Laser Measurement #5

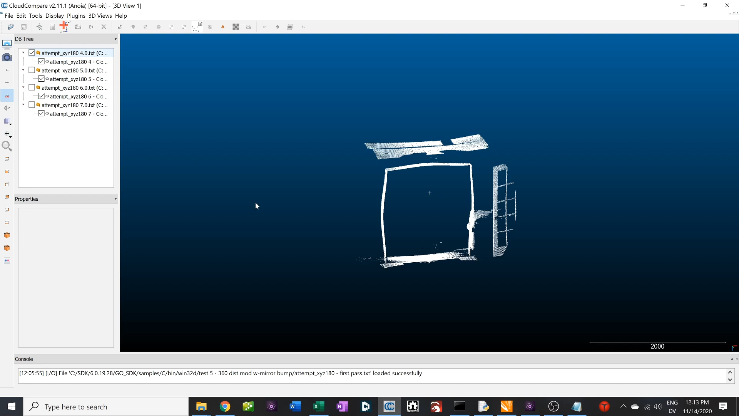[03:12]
So you start off with, I tried a 4 degree angle and it was giving me very odd results. It was giving me this wave pattern. You see that? And I thought that maybe this actually had to do with gravity affecting the mirror since it's kind of hanging out there a little bit, but I wasn't super hopeful on that.
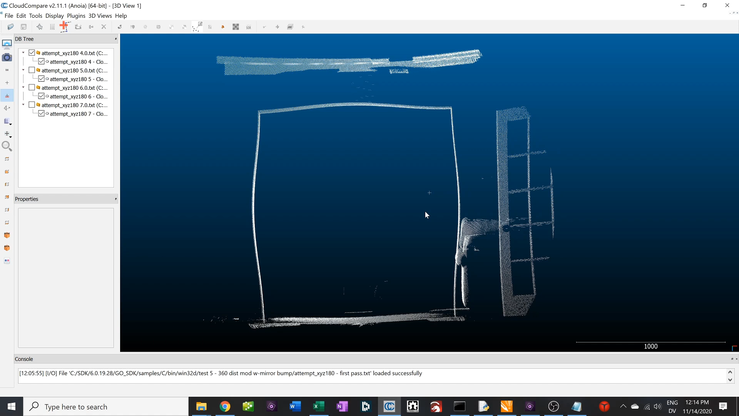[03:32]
This is a fairly aggressive curve. So I tried some different angles. There's 5 degrees, 6 degrees, and 7 degrees, and all of them still have that pattern. The, you know, concaveness or whatever you want to call it can change a little bit depending on how aggressive it is.
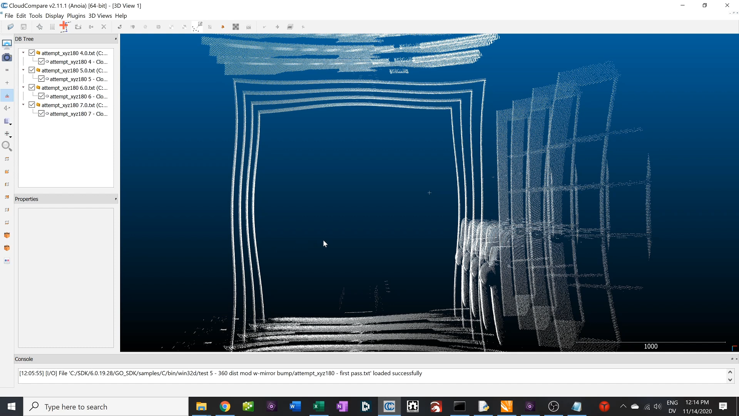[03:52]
But obviously, if you look at just the 7 degree, for example, this door is hugely warped and it just doesn't, doesn't make any sense.
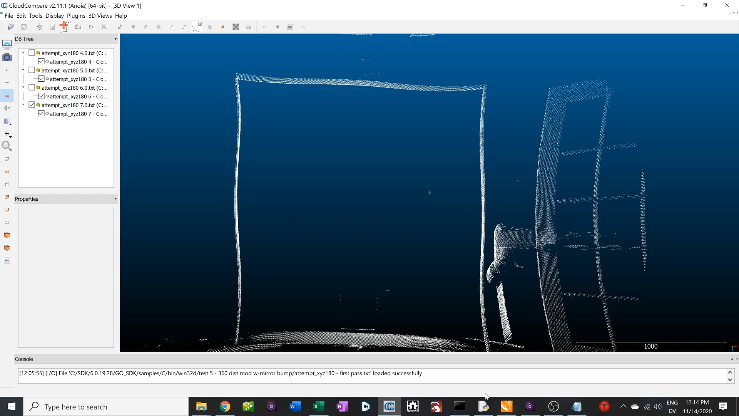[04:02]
But what we need to do then is apply that non-linear mapping that I talked about over here. This is when I started to realize it. So we need to experiment with this and you end up, for example, at like 6 degrees.
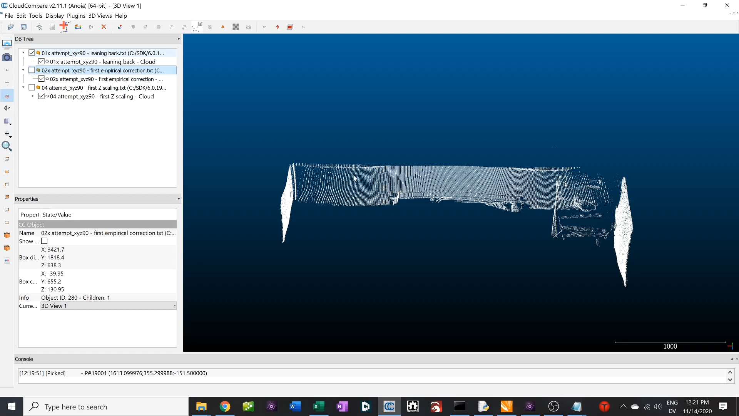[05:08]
So this, the kitchen table's down here.
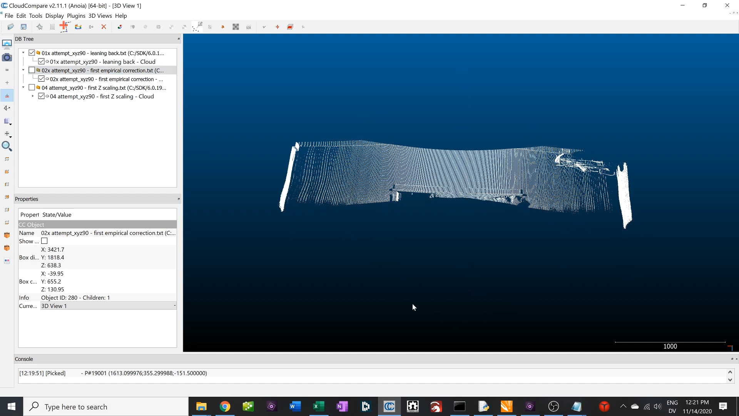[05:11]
This is the top of a window. And you can see here the start of the line against the ceiling. So if we look on this angle, you can see that it still has that characteristic wave.
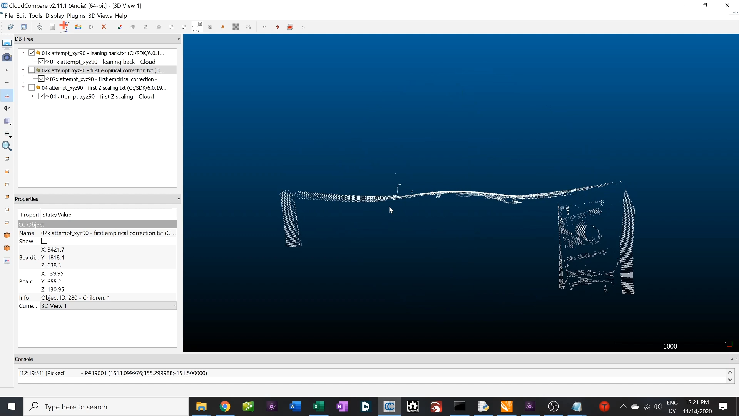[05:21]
But when we come over here and apply one of these better scaling models to correct for that, you end up with this, which is a big improvement.
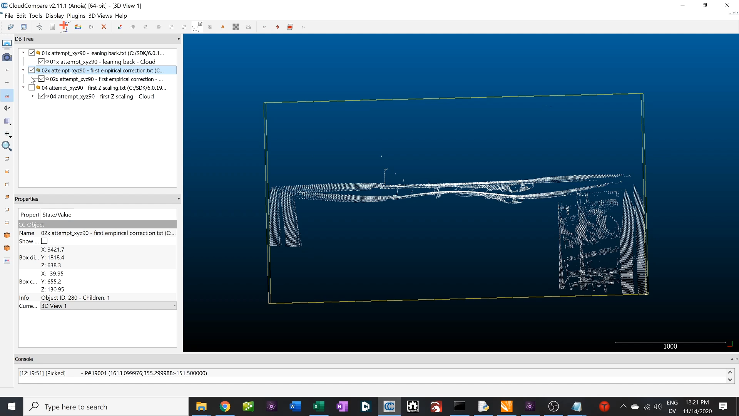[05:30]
Much much straighter. Feeling good about that.
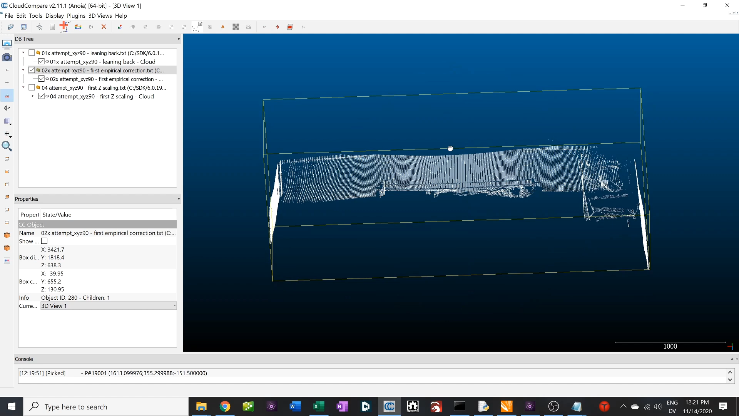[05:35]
We do have this lean inwards, but we'll come back to that right now.
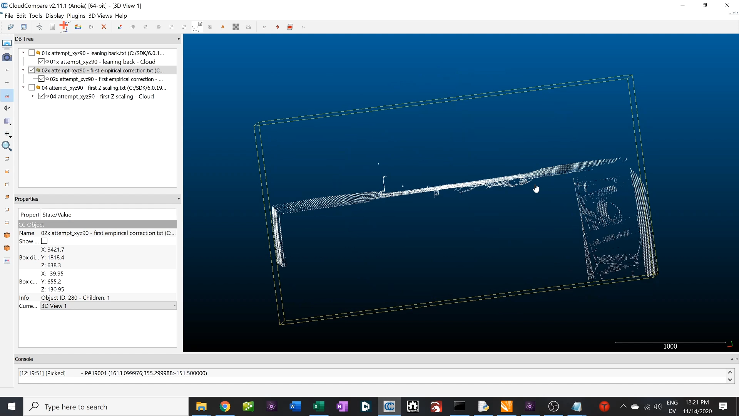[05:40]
For the moment, the wall's getting straighter. Things are better. We are not scaling it in the Z direction here. So when we add that in, which was also a little bit tricky, but anyway, we got that sorted out.
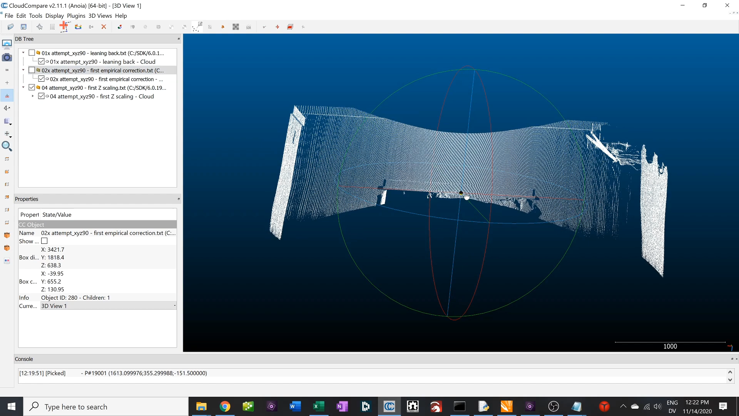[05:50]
It looks pretty good.
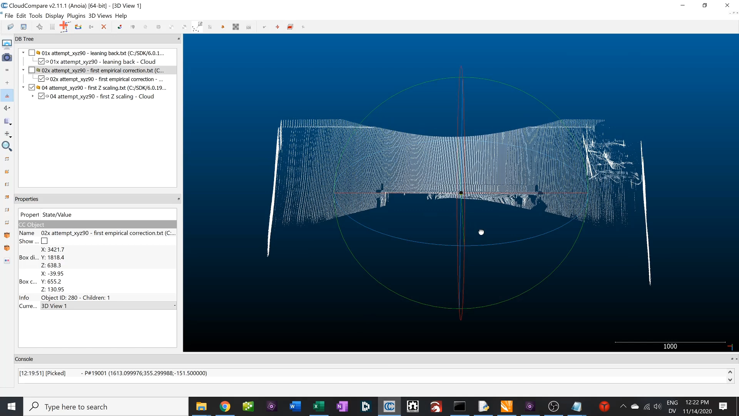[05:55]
Furthermore, it doesn't just look correct. If you take a tape measure and measure this, you'll get about 3362 millimeters. So 3.36 millimeters from wall to wall. So if I come in here and measure this to determine if it's accurate,
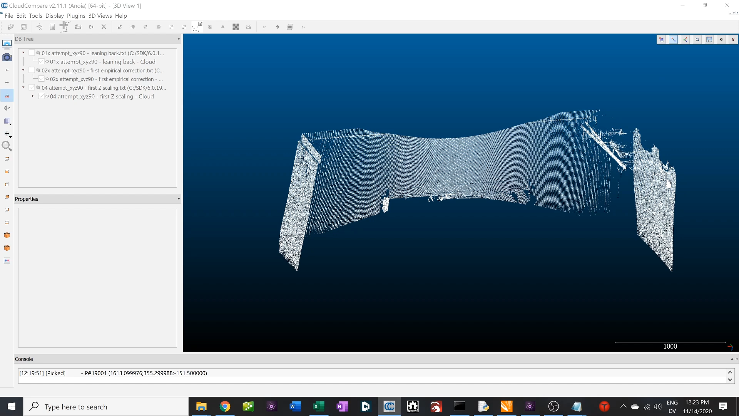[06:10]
I'll just pick a random point there and then a point over here. I mean, in this case, it depends on where you pick it. The last one was actually a coincidence.
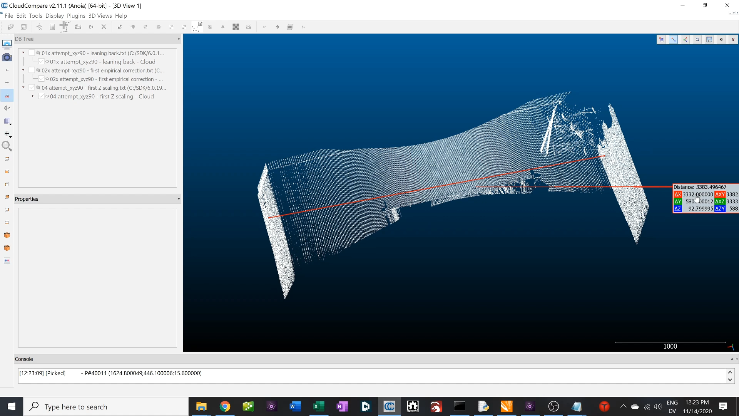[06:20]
It was right on the money. So it looked like I faked it. This one's a little more realistic. I mean, we're less than an inch off and given the coarseness of the corrections that we are making right now, I feel quite good about that.
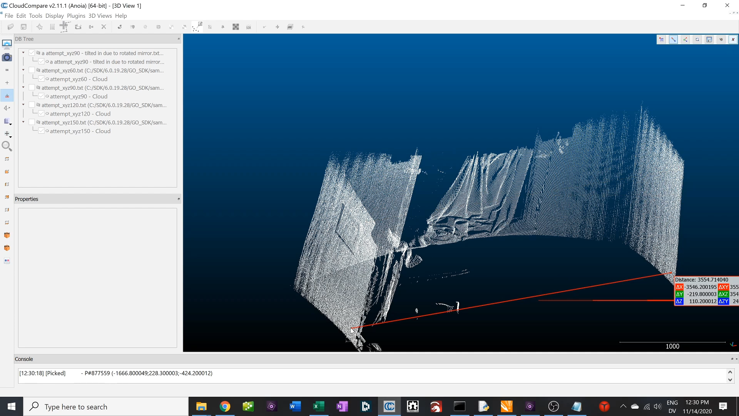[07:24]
And the wall is looking fairly straight, but we still have that lean in issue. It's the distance between here and here is 3351 millimeters and then here and here is just about 200 more. And that's a problem because if we start stacking these when they rotate, they really don't match up correctly. Basically what's happened here is that the mirror is rotated when it's installed or in its location that it's installed on the go-cater. So it's not bouncing the light correctly. It's bouncing it further in one case than the other.
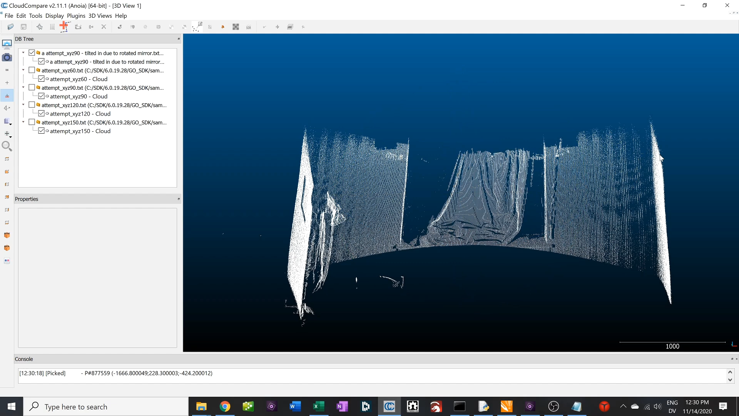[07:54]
So what we actually need is a different range correction between the top of this line and the bottom of the line. In order to pull that off, I have a mirror rotation correction, which is just a compounding of the other ones.